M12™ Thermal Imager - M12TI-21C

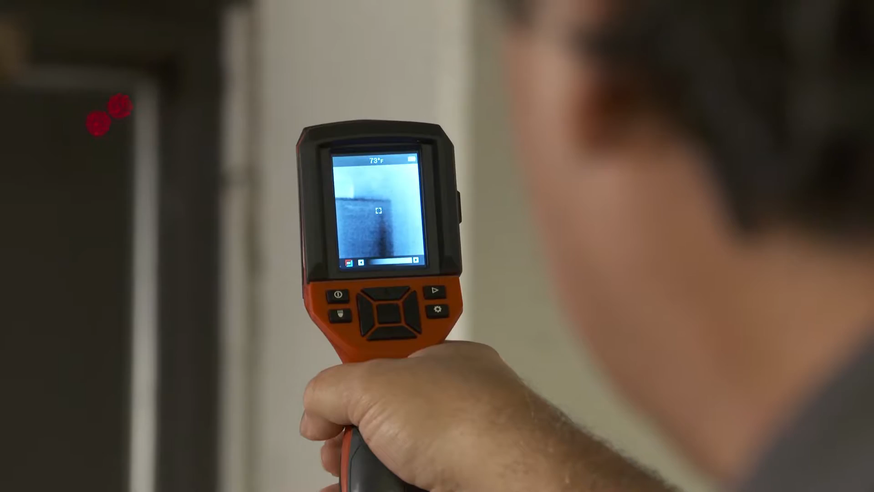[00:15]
I was able to scan panels and disconnects without opening them up to see if there was an issue.
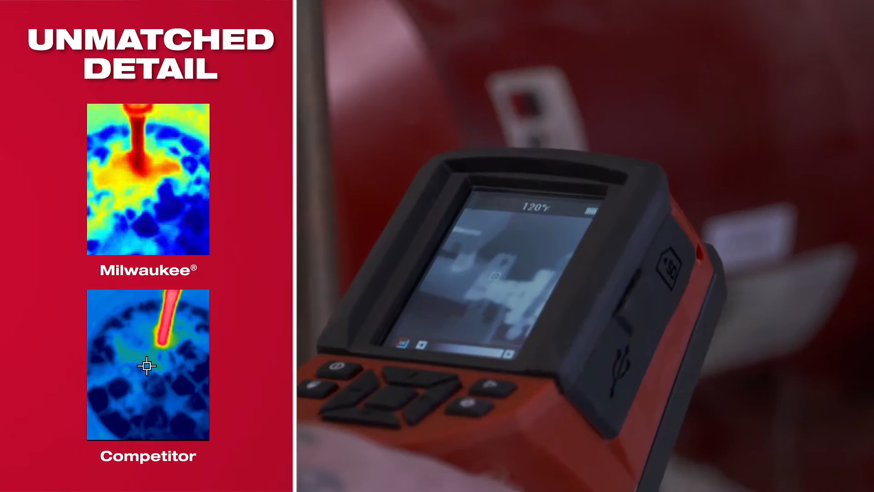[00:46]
The resolution is really good. I was surprised.